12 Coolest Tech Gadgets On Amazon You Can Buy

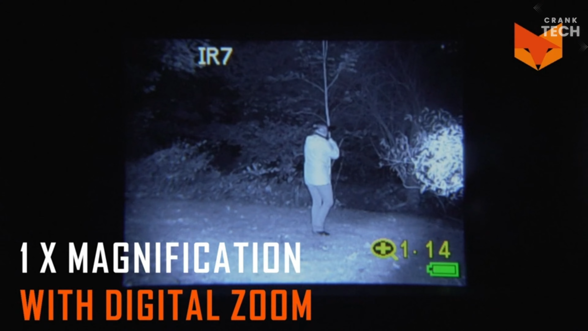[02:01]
They also have a built-in rechargeable battery that provides up to eight hours of runtime on a single charge.